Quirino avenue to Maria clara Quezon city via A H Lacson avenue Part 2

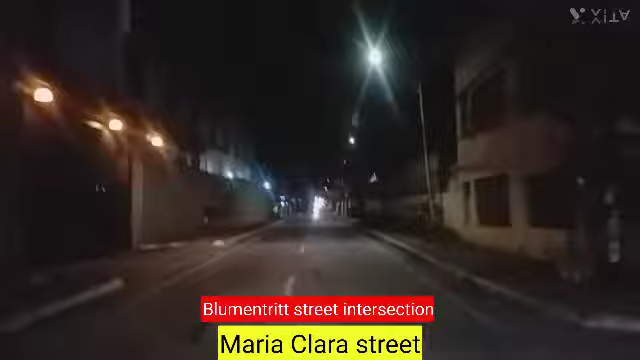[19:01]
intersection sa mga papunta blooming street yun kakaliwa kayo dun pakist pa nyan naman kapag kumanganan kayo dun ayan guys ito yung sinasabi ko din madilim na lugar ayun guys malapit ang matatapos itong aking video marami pong salamat sa mga sumusubaybay sa mga nanonood
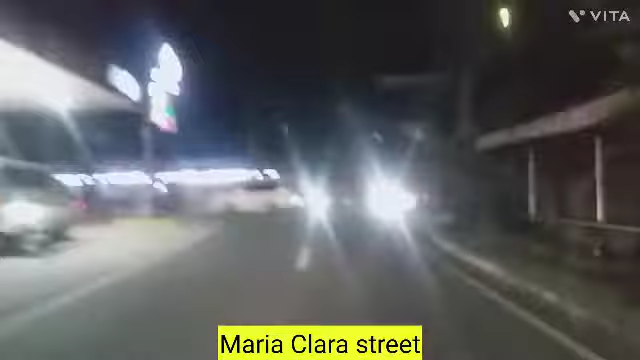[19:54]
and dito na tayo sa may mayon kapag kumanan kayo papuntang rotonda kapag kumaliwa papuntang a bonifacio avenue
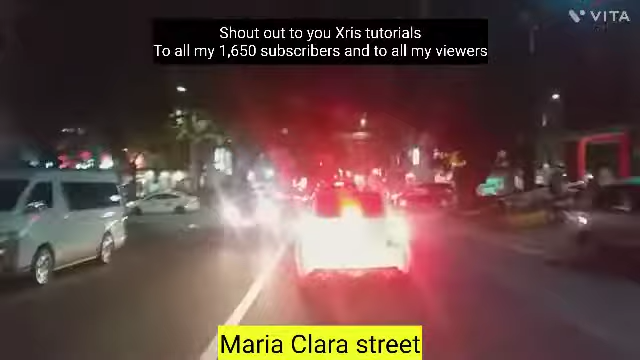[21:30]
shout out sa lahat ng aking 1,650 ng mga subscribers at sa lahat ng viewers and dito na tayo sa may banawi intersection ayun nakatawid na tayo sa may banawi intersection kapag dineritchan nyo ito guys pamunta itong talayan village ayun bago mag talayan papunta ito ng quezon avenue papuntang NBI papuntang LTO